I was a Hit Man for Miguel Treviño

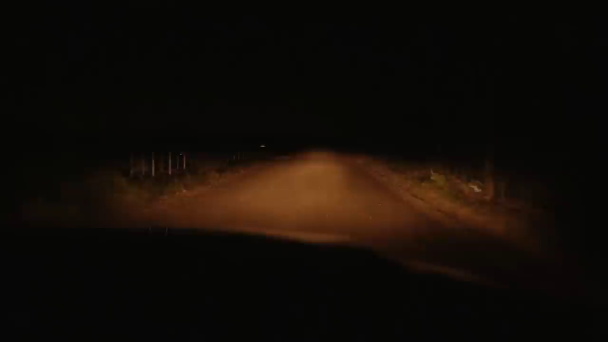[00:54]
a world controlled by Miguel Trevino. We drove to a little ranch in the outskirts of Nuevo Laredo.